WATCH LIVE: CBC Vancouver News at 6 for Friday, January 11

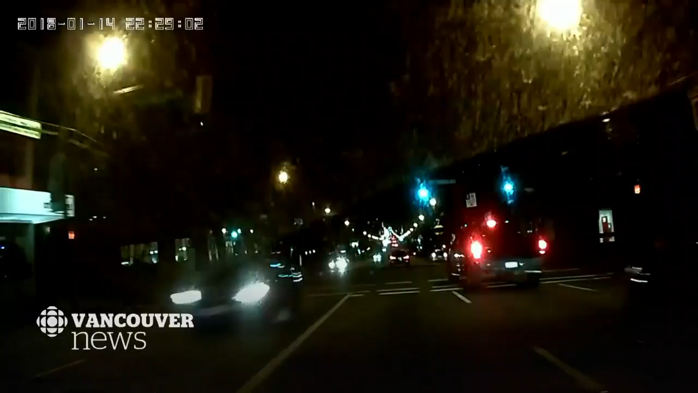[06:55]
They've released this dash cam video of a black pickup truck seen driving erratically during the time of the crime. Kind of cuts across a few lanes and heads south on Ontario.